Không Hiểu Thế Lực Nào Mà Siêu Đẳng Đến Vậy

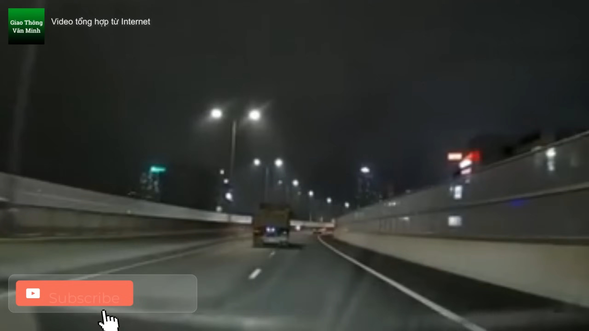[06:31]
Đấy, chúng ta thấy đây, xe tải phía trước là đang xi nhan ở phía bên tay trái, có lẽ là quên gì đó thôi nhá, và chúng ta sẽ theo dõi anh nha. Đó, xi nhan bên trái thì nhưng mà anh lại dừng đông kích đây. Đấy, đây là có lẽ là một cái đường vành đai 3 hay vành đai 2 của Hà Nội nhỉ. Đấy, thấy chưa, vành đai 3 rồi. Cái đoạn này mới tôi chưa leo lên nên tôi khoảng tầm mấy năm nay là tôi cũng ít ra Hà Nội rồi.
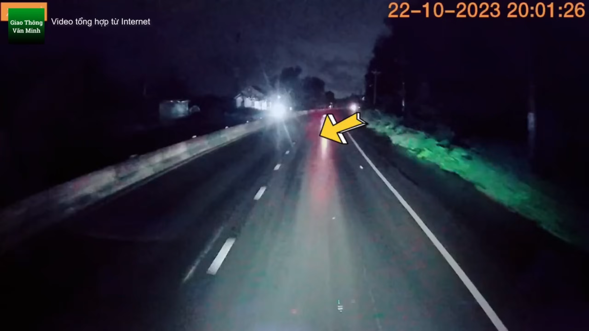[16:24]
Ok, tiếp theo anh em sẽ đến với một cái tình huống mà tôi phải nói là hút cả hèn, trời thì có lẽ là đang mưa, mặt đường trơn trượt. Ôi giời ơi, xong lại gặp đúng với cụ xe máy. Cụ đi ngược chiều xong cụ đi giữa đường, bật đèn pha xong cụ chạy giữa đường này thì nó thực sự với anh em là anh em lái xe tải giật. Tôi thề với anh em là biết phải nói thế nào bây giờ nhỉ. Nó ngu thì nó cũng phải ngu, nó vừa vừa thôi chứ nó ngu quá như thế này thì làm sao mà đỡ được.